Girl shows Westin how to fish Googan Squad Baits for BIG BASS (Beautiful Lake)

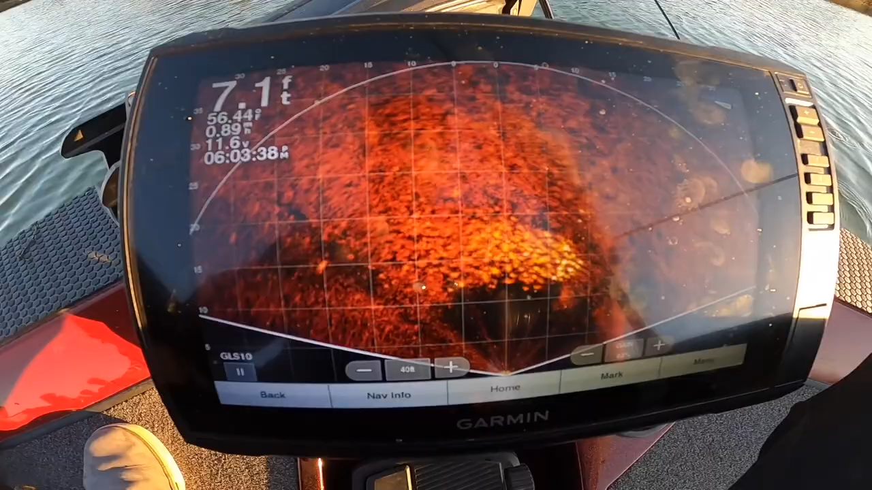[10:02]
On screen: depth 7.1 ft
There's so many fish in front of the boat right now Look, they're all scurrying Wow